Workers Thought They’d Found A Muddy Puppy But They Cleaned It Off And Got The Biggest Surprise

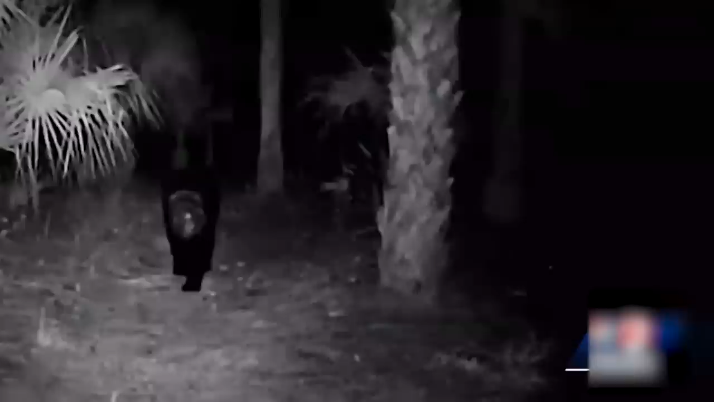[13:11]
This female bear lived for nearly a month with a plastic container stuck on her head without being able to see properly, to eat, or even to drink water.
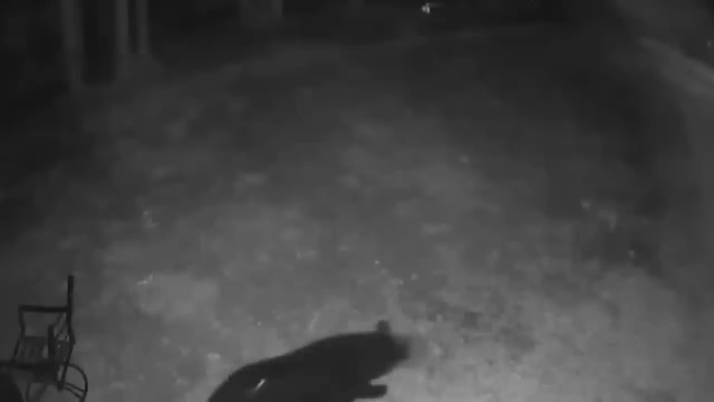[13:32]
It all started when a neighbor saw her on a security camera. An FWC bear biologist came to the rescue.